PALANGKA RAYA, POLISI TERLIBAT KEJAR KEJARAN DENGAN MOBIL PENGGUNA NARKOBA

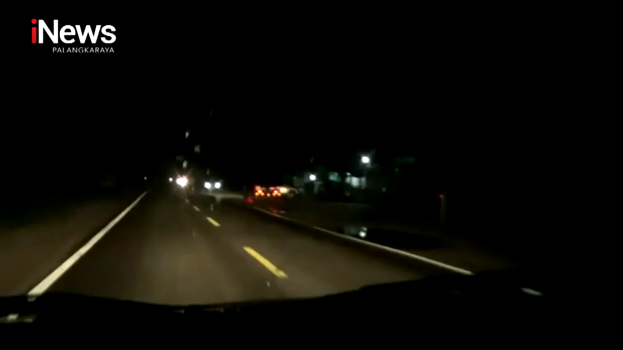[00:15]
Petugas di Samabta, Polda, Kalimantan Tengah melepaskan tembakan peringatan ke udara saat berusaha menghentikan sebuah mobil yang dikemudikan oleh seorang pengguna narkoba di jalan Cili Kriwut, Palangkaraya.